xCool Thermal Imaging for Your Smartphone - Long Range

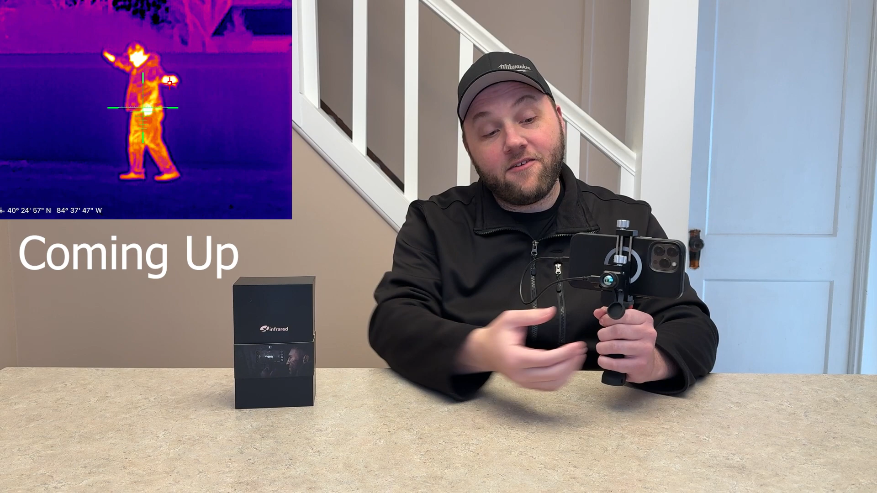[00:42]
You have a focal length lens here so you can focus on different intervals or different lengths.
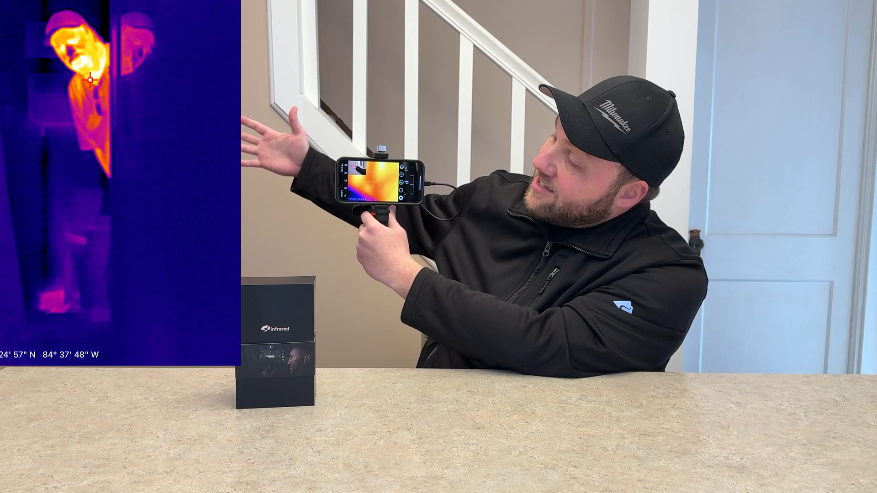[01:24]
If you don't know what it looks like it looks like this it detects heat signatures but since it is such a long range it's not going to detect my whole hand in that picture just part of my hand because it it does need to be about 50 feet out.
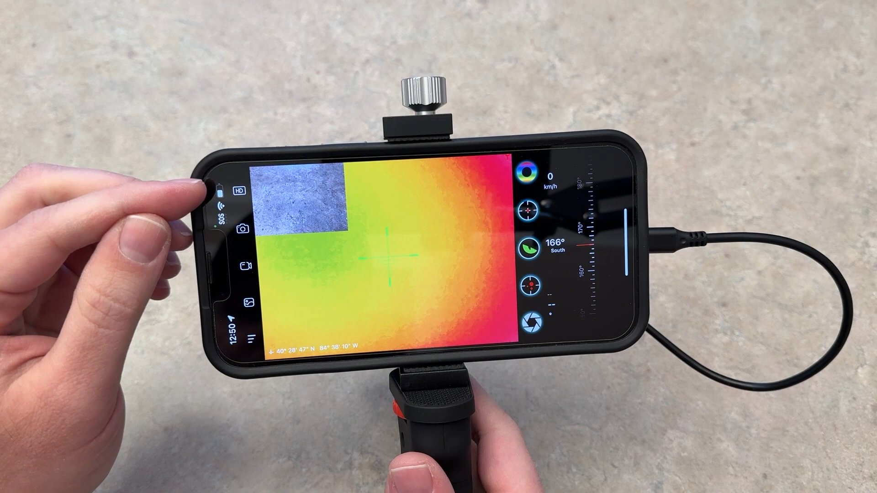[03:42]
Before I show you the video let's do a quick rundown of all the settings that are included too. So you have all of your camera taking options right here on the left. HD, your camera, video recording and gallery and then you have a settings icon here.
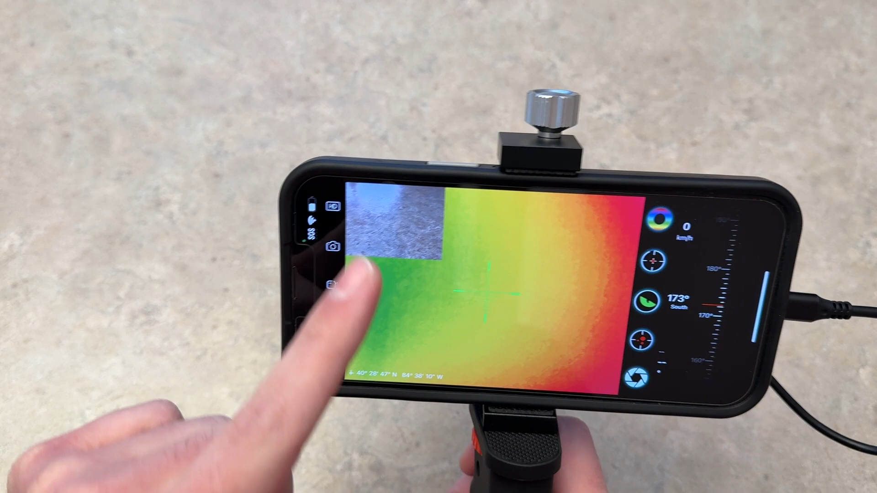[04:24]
You can also move it around if you don't like it in this top left corner like I do. You have the option to change from like this rainbow to iron rainbow to red hot.
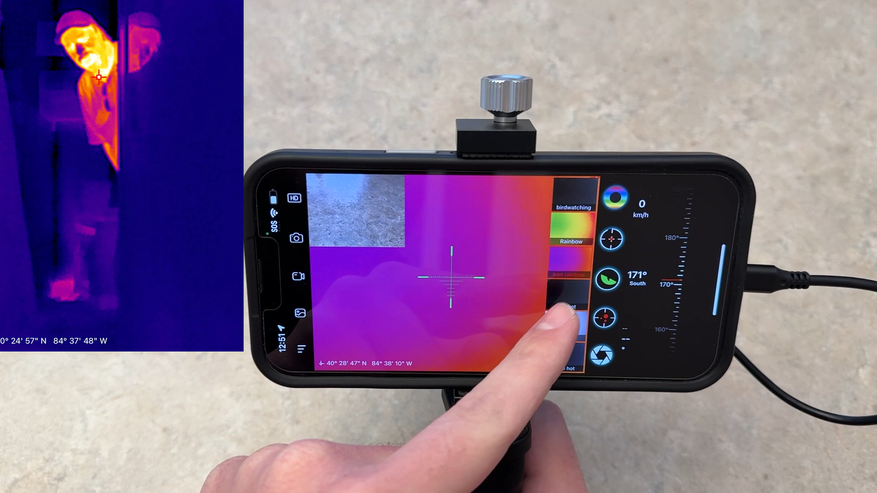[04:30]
You have multiple different options. You'll see every one of these used in my clip in just a second here and then you have the crosshair mode and you have heat tracking.
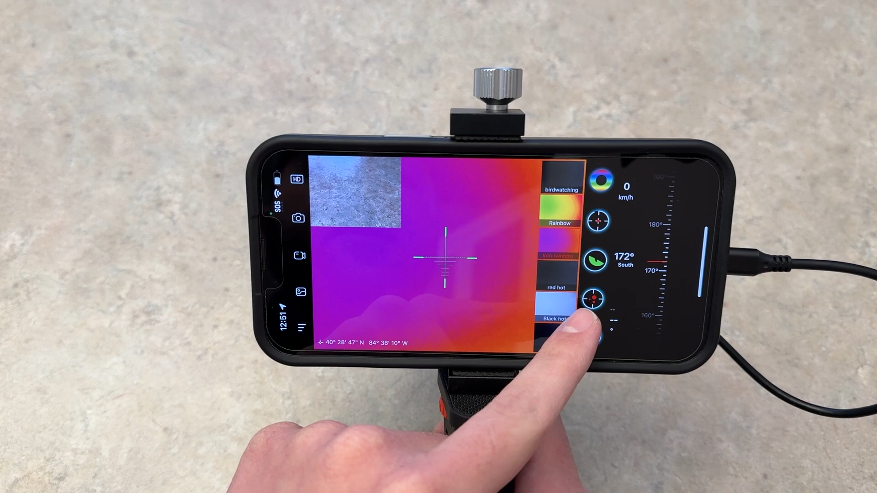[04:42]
So heat tracking is this little button right here so if something's moving it'll track it based on heat and you have the regular camera shutter button there too which does the same as the camera button. So just keep that in mind. With all that said let's go ahead and jump into the actual clip here.
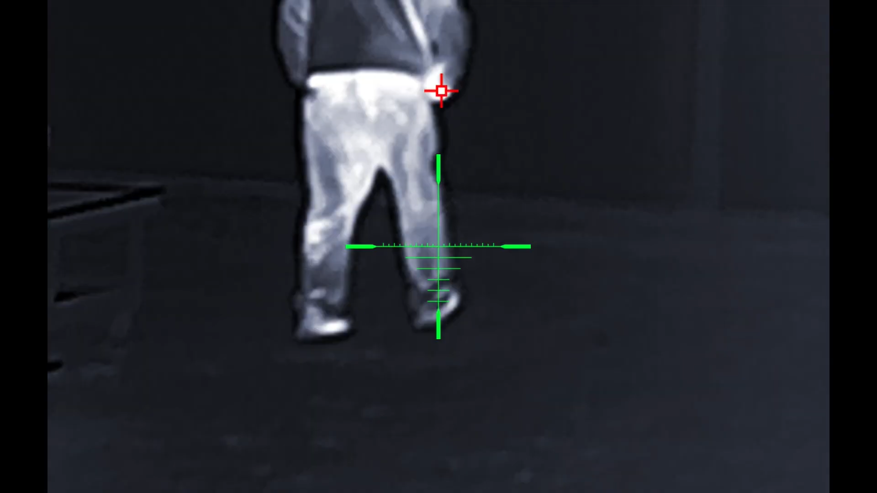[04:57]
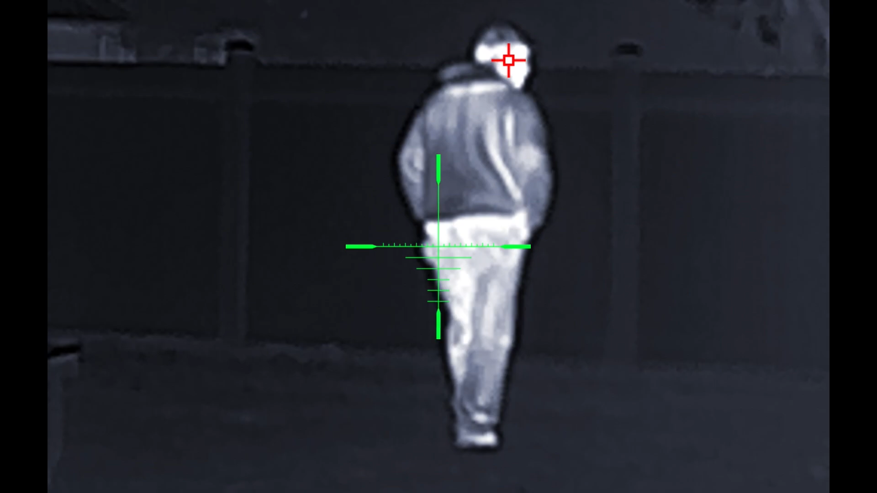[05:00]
All right you guys so as you can see there's a live preview in the top left here of what I'm looking at in the dark. My father is all the way at the end of the fence line here and this is the minimum view.
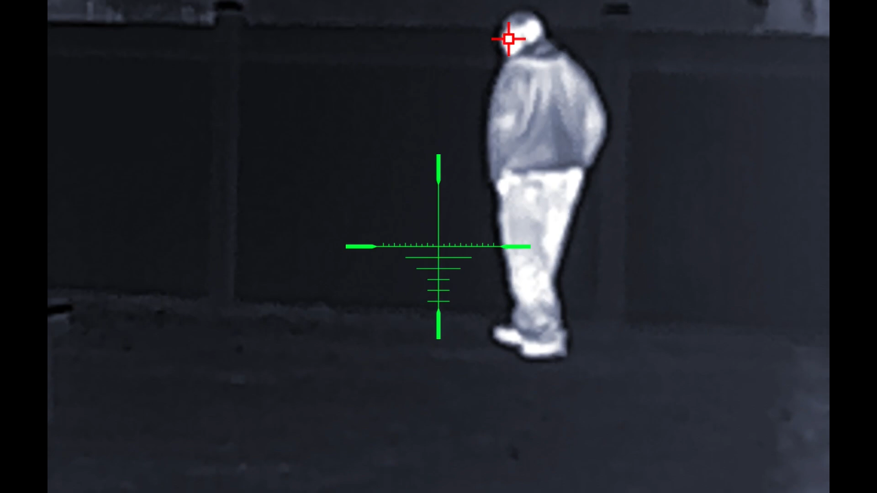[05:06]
This is uh so it's probably a good good.
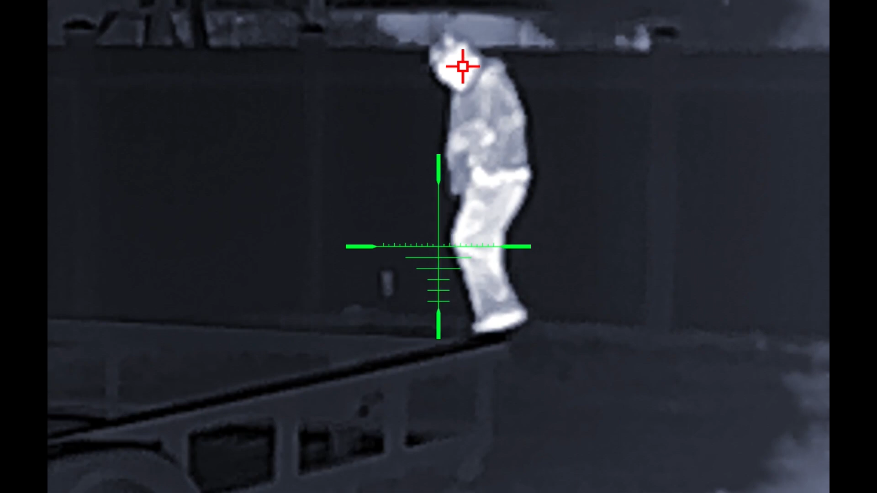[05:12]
I'm not sure how far it is.
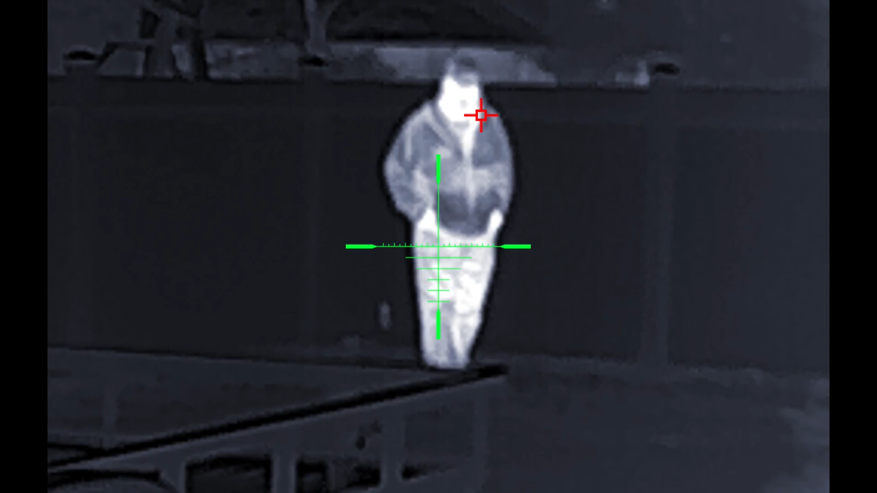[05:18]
It's a pretty decent um length and then it's zoomed in basically right on his entire body here.
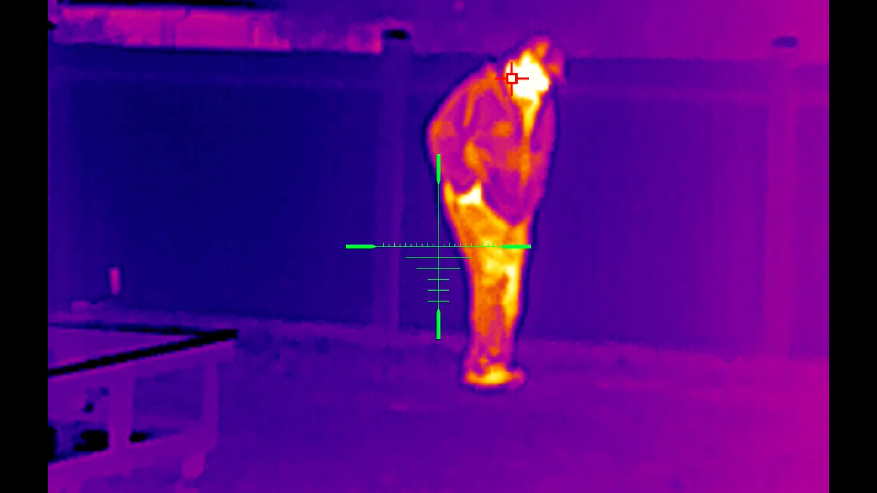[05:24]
Let me switch to different heat sensors really quick. As you can see here and here it's getting extremely
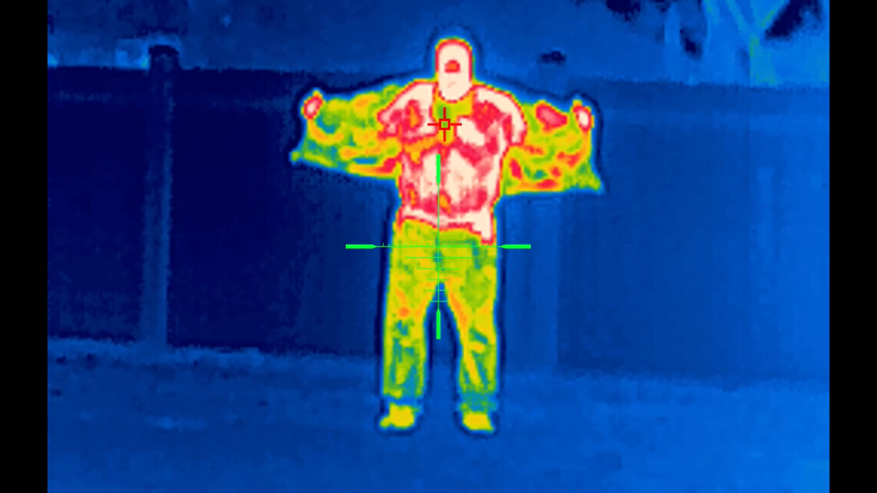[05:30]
cold but you can see entire heat sensor there when he takes his coat off.
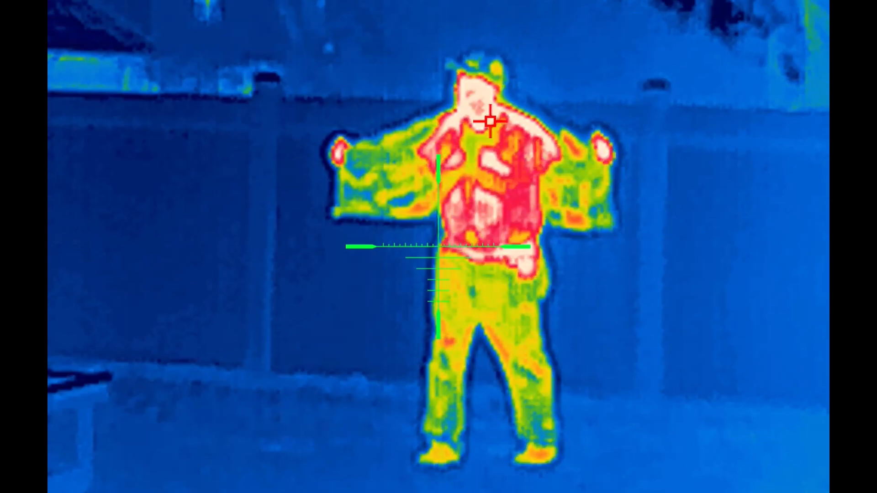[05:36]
It's really cool um but I think that's about all we can record for now. It's extremely cold.
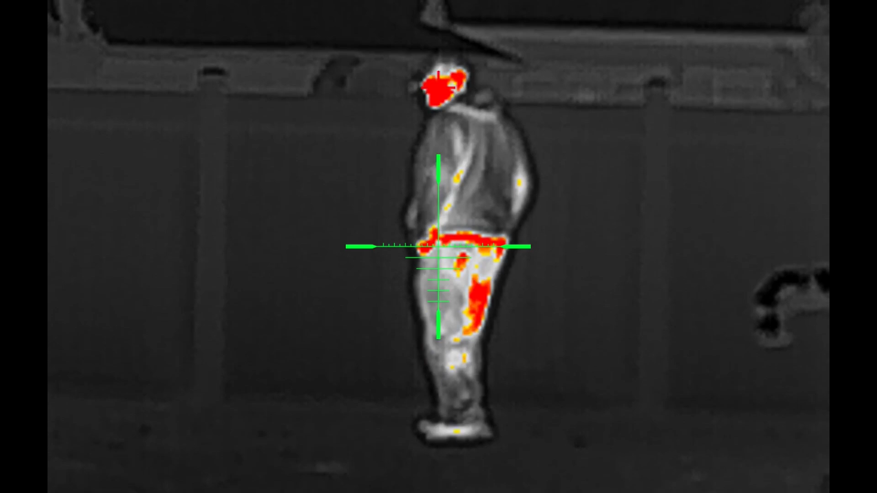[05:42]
All right you guys so I'm going to quickly show you my dad walking the fence line here and the tracking and different heat styles and signatures that are included with the camera here.
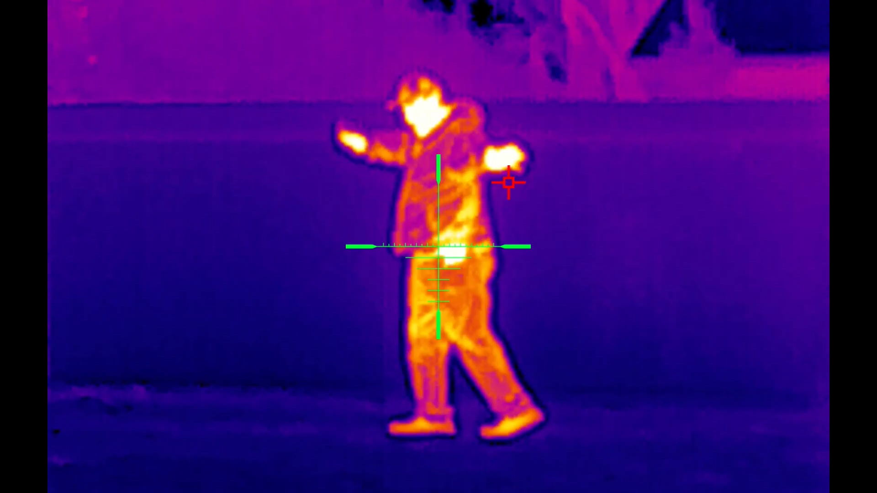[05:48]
I'm just going to flip through a few of them. Um this is a super cool feature.